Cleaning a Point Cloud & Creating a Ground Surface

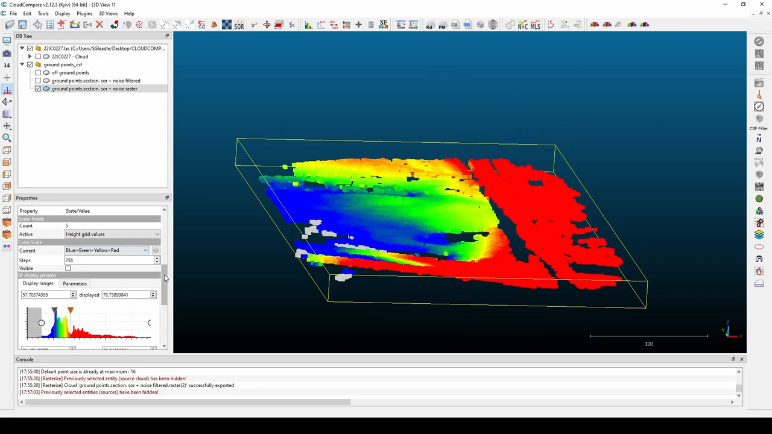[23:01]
and that is just save our cloud. So highlight the final cloud that we're gonna work with, yeah, which is this one here. Click the save button, choose where you want to save it to, and choose a name.
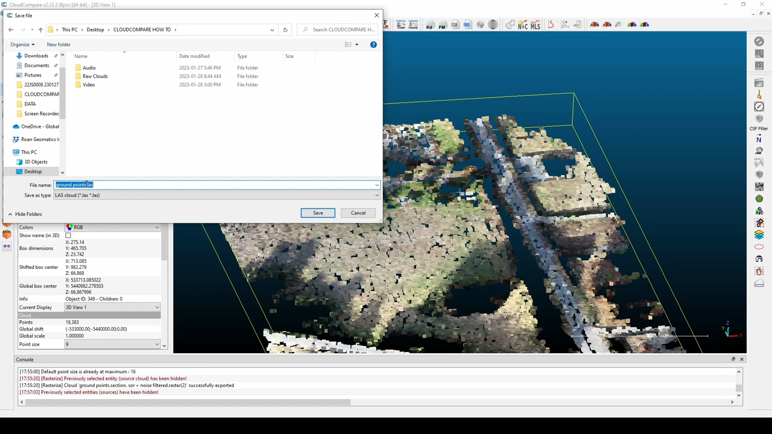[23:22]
Segmentation tool one more time. At this point, we can go back, make sure whatever makes sense for you.
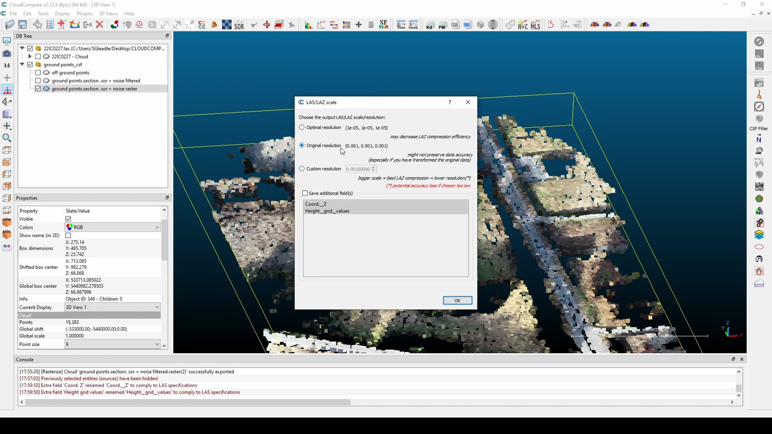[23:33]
Yeah, we're gonna want original resolution. This is gonna put each point to the nearest mill. If we did want to classify our point cloud, I'm gonna go through how we would do that right now. So this is our filtered but not rasterized ground points. So if we wanna classify it, we'd probably want the density that we would get from it not being rasterized.
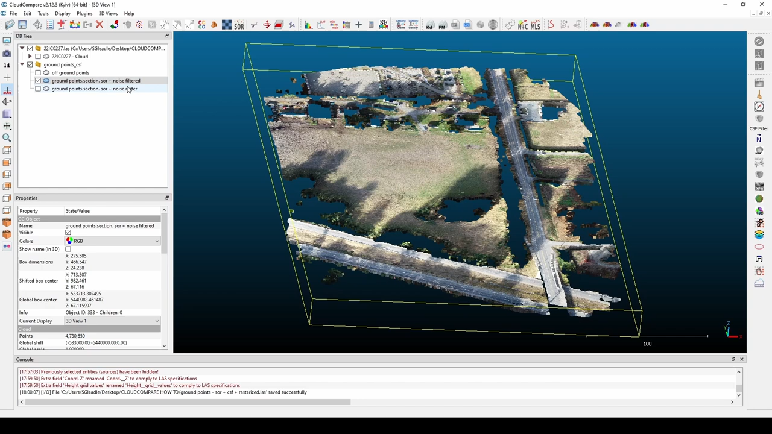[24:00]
But you know, that depends on the situation at hand. Let's just say that we do want that density. So we wanna go up to the top toolbar and select the add constant scalar field button. So we need to choose a name, so it would be classification and our value. So this is ground. We know that we are going to use 2 for our ground value for classification,
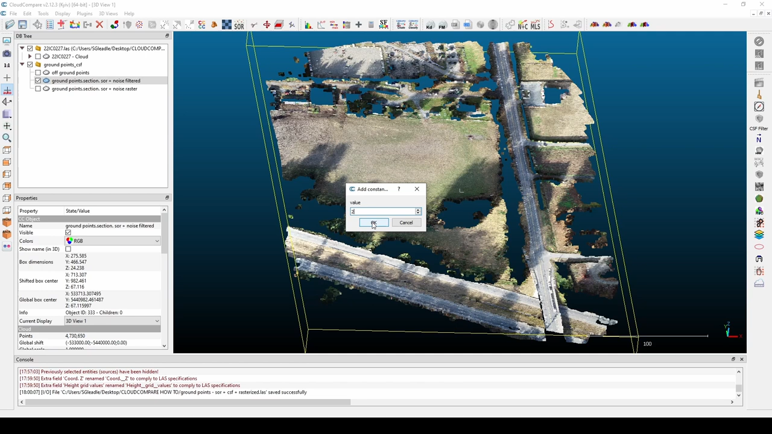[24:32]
and we can see that it defaults to our scalar field.
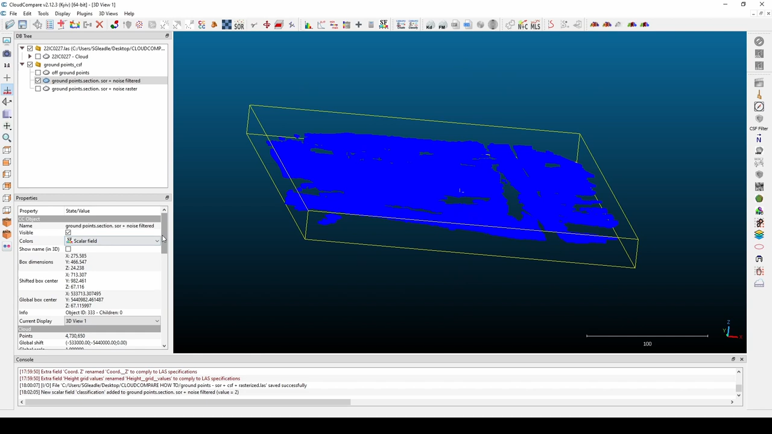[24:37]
And what are we viewing? We're viewing our classification.
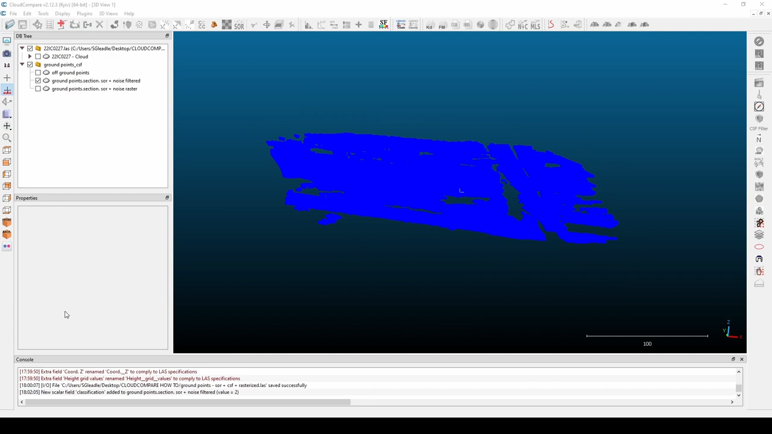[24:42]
Okay, so we have our ground points classified, and now we need to classify our off-ground points. So repeat the same process. And let's just classify this as 0 for unclassified.
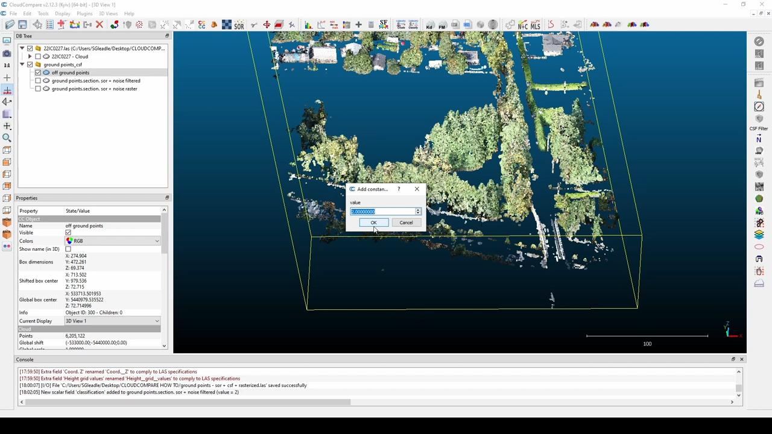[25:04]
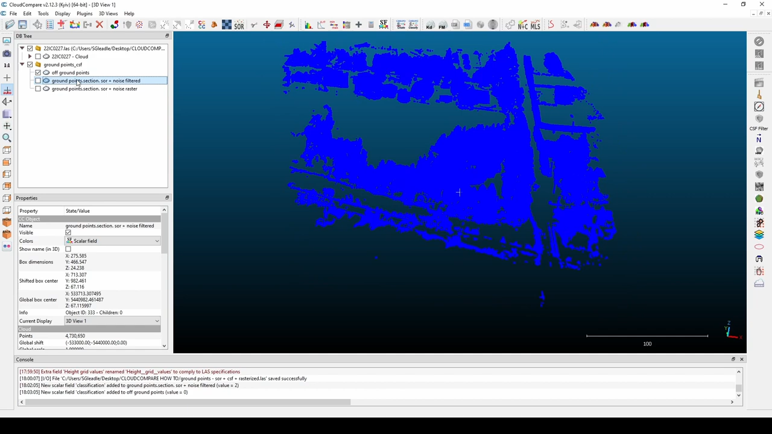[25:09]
And now it's just as simple as combining the two point clouds, which we know how to do.
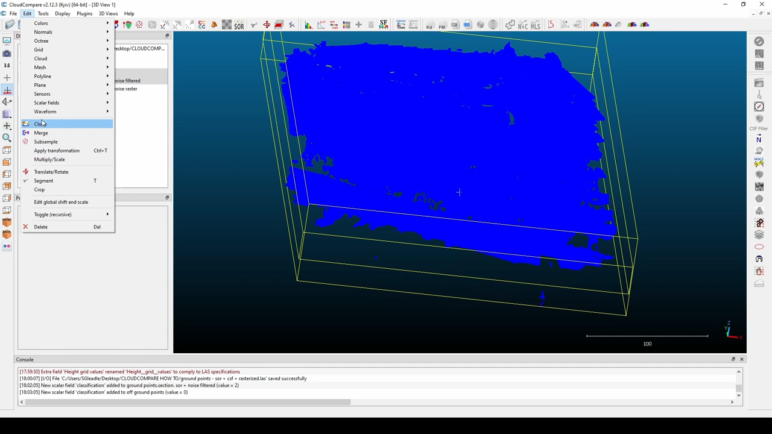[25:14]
And yes, that time we are going to select yes. So now we have our scalar field. We are viewing our classification option. And you can see blue is set at 0 and red is set at 2 for ground.
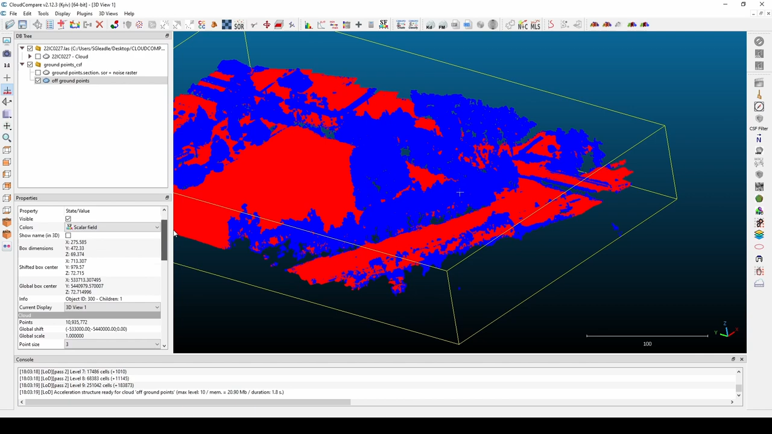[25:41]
So now we can export this or bring it back in and it will have that classification with it, or bring it into another software program and retain that classification.
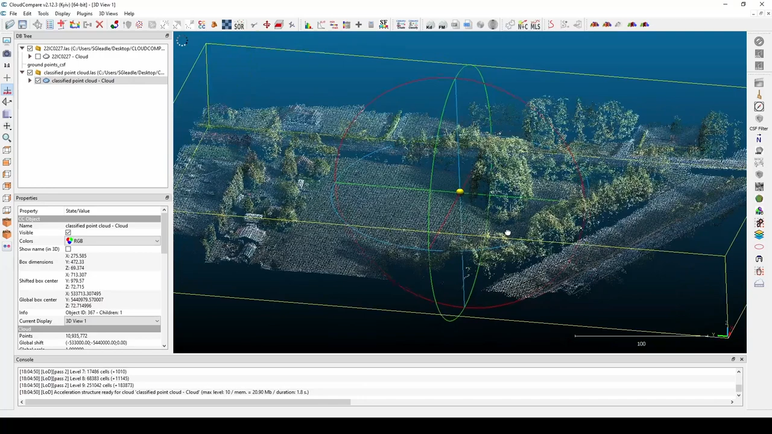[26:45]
Let's just make sure we have the scalar field classification available to us, and we do.
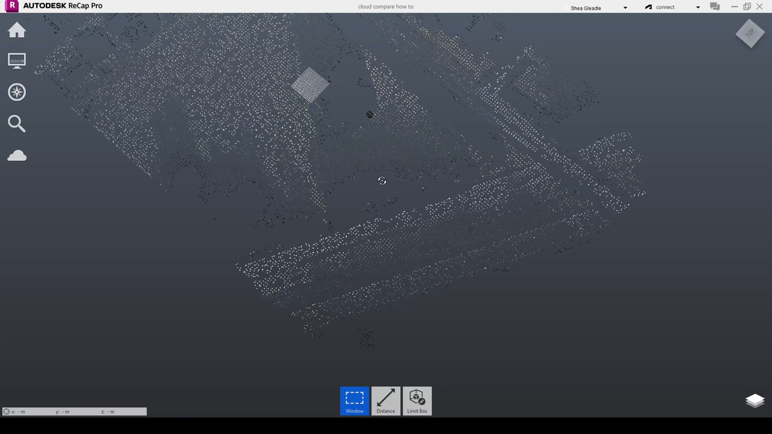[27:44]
So we can play with a few settings here
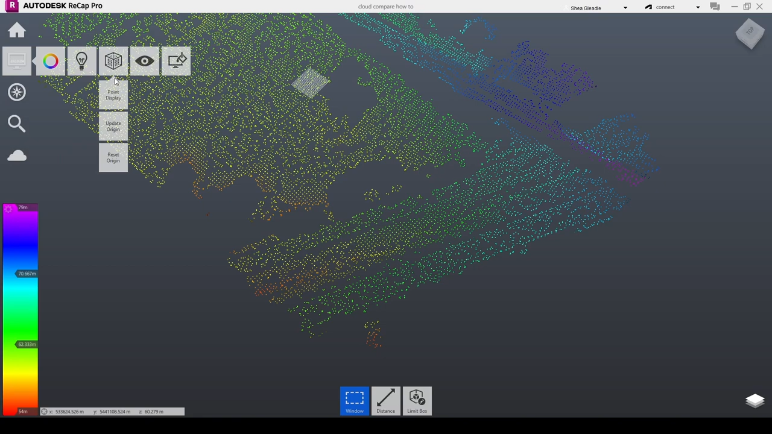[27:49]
and kind of use this as one last chance to delete any points, which I'm going to do now just because it's so easy in Recap.
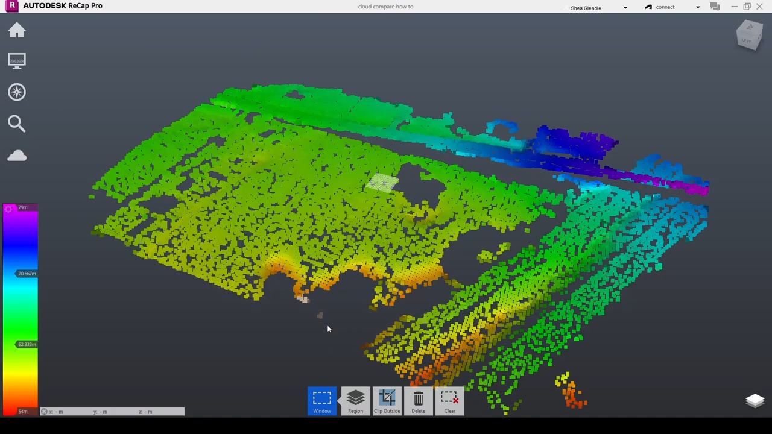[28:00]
I'm going to take advantage of that and get rid of some outliers.
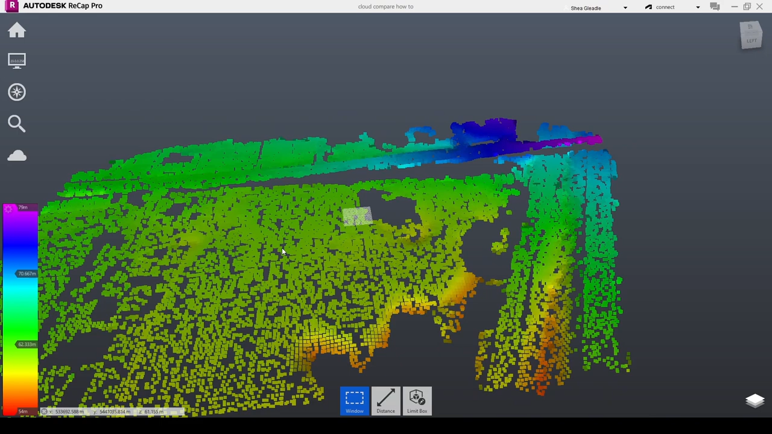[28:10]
So what I'm doing is I'm just using my left click to select the points and the delete key to remove them.
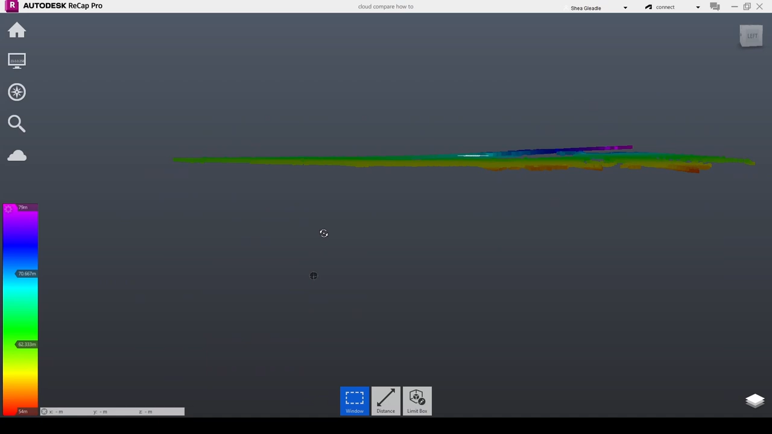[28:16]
And it doesn't need too much.
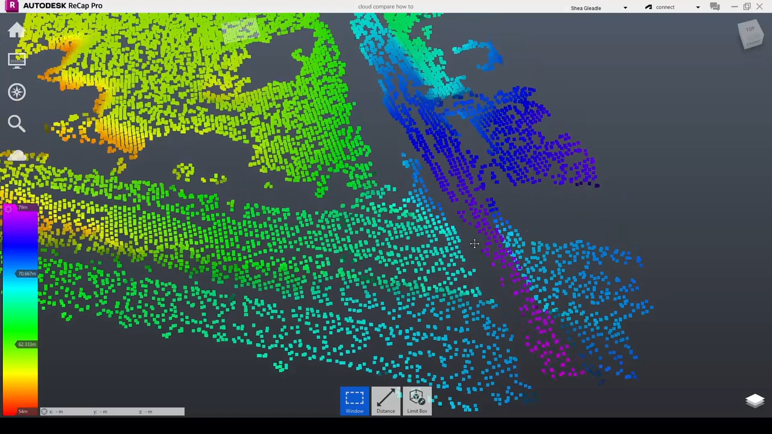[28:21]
In fact, I might go ahead with that.
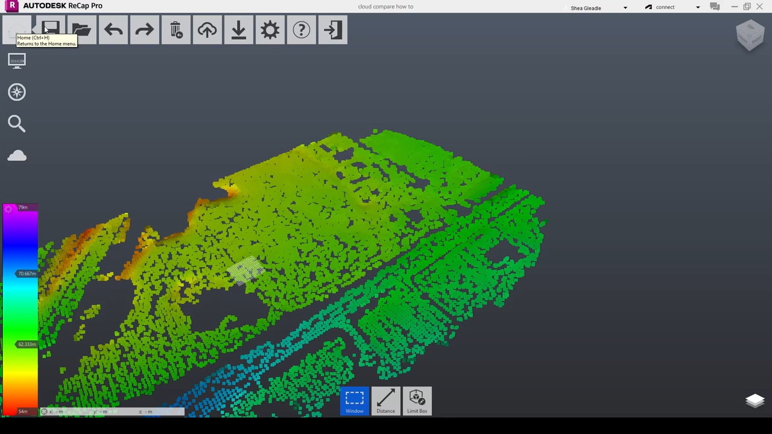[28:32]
Yeah, so next we just want to save as to make sure we are in fact deleting those points.